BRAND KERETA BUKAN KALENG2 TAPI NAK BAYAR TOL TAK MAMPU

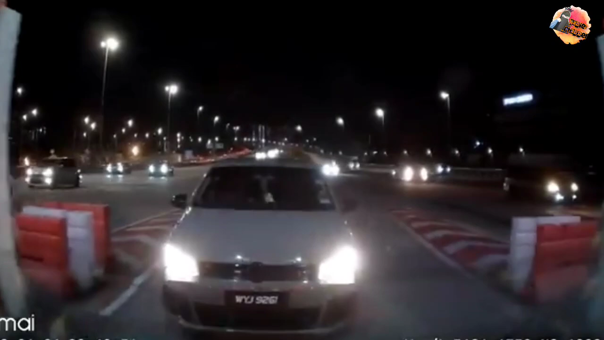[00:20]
Menerusi video tersebut, dapat dilihat kereta itu telah melanggar palang tul untuk mengelak daripada membayar tul. Rata-rata yang menonton rakaman tersebut